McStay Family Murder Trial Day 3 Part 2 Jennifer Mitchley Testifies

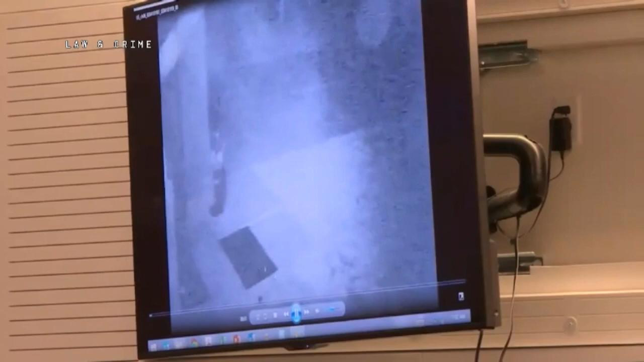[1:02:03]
This is the long, I think it's 8 minutes and 17 second video that we had to fast forward through, correct? Yes. And this is recording, even though you don't see anything moving by, was this part of the spider web problem you were identifying or testifying to earlier? Yes. And that's in the top left corner of the screen?